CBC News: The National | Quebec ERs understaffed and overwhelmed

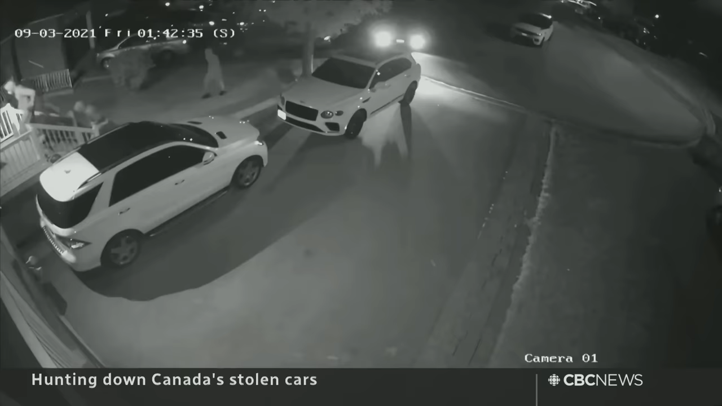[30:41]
High speed chases, home invasions, violent carjackings.
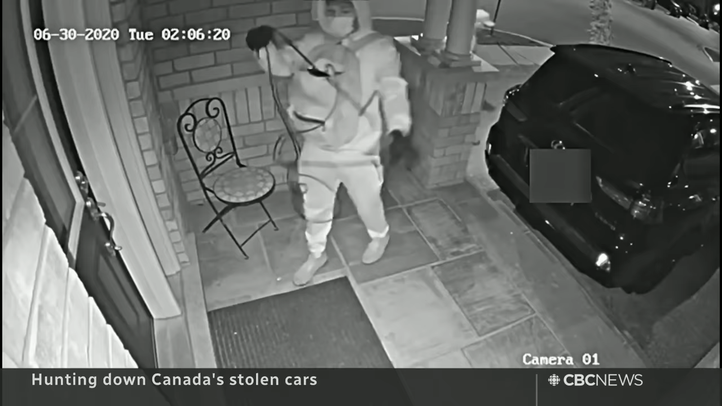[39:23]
And then we have relay attacks where you have somebody at the front doorbell or in front of your residence with what looks to be an antenna.